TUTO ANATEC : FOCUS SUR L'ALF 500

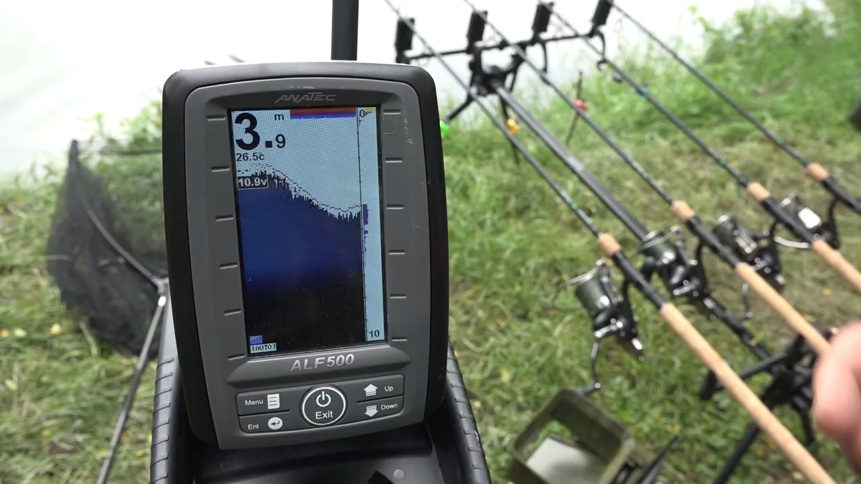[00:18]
On screen: depth 3.9 m, water 26.5°C
Donc ce qu'on va regarder en premier lieu, c'est la nature des fonds.
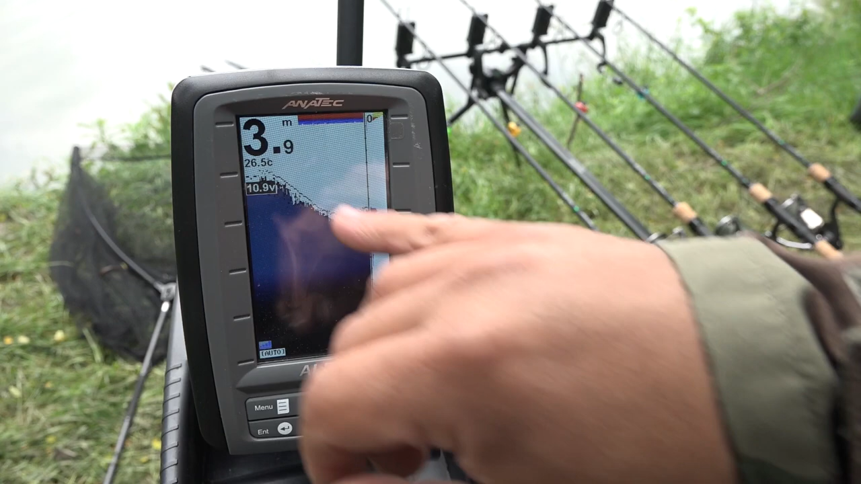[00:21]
On screen: depth 3.9 m, water 26.5°C
Donc là on l'a mis en mode démo, ce n'est pas très significatif. Nous, ce qui va nous intéresser, c'est essentiellement la première et la deuxième couche. Donc ce qu'il faut se dire, c'est que quand c'est rouge, c'est dur, quand c'est bleu, c'est mou. Après en fonction de ça, à chacun d'évaluer quelle est la nature des fonds. Un creux entre 0 et 10 mètres n'aura pas la même signification au fond de l'eau qu'un creux entre 0 et 5 mètres.
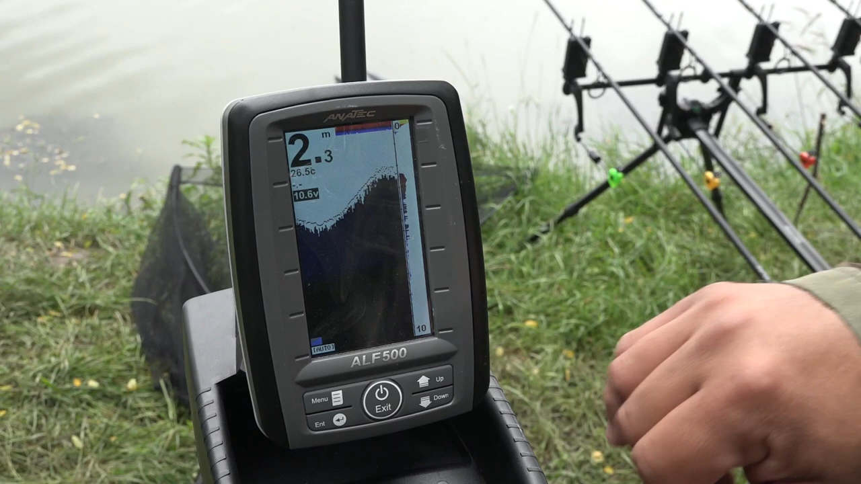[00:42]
On screen: depth 2.3 m, water 26.5°C
Les bateaux Anatech sont équipés d'une sonde qui balaye sur un angle de 60 degrés. Donc ce qu'il va falloir regarder, c'est ce qu'on a vu en premier, la couleur pour avoir la nature du fond.
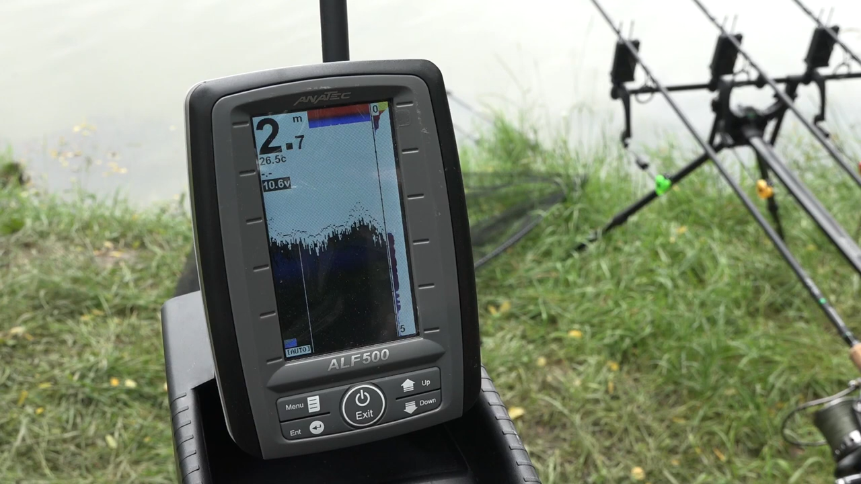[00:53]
On screen: depth 2.7 m, water 26.5°C
Le profil sur l'éco-sondeur, sans oublier l'échelle de profondeur.